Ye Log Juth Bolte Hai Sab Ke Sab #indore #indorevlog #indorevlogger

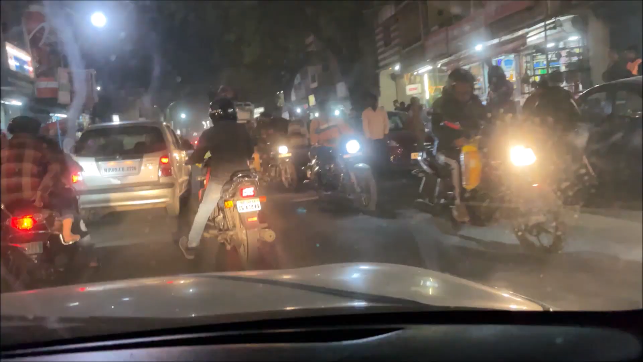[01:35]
यार कोई एक्सीडेंट हो गया। धारणा का एरिया इतना ज्यादा कंजेस्टेड है कि पता नहीं क्या ही हो जाता है।
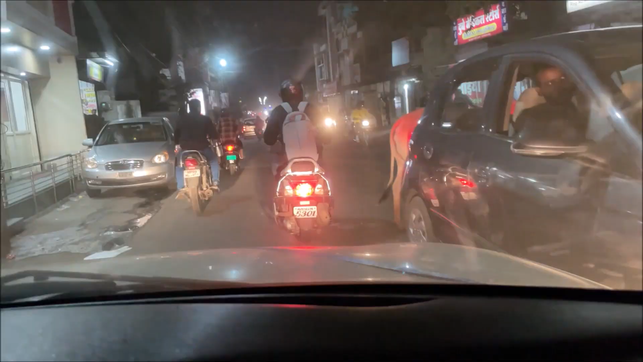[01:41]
सबसे सबसे कंजेस्टेड एरिया है ये हमारे एरिया का, धारणा का। यहाँ रोड एकदम छोटा हो जाता है और हैवी व्हीकल्स जाते हैं। अब जरा सा वहां पर एक्सीडेंट हो गया तो पूरा जैम लग गया यहाँ से लेके वहां तक।